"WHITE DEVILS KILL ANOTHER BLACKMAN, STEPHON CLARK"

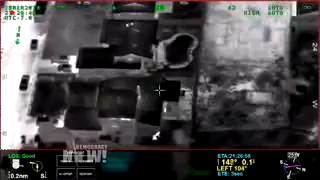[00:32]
One newly released video, taken from a police helicopter, shows thermal images of Clark being pursued outside his home by the two officers, who draw their pistols on him. AMY GOODMAN,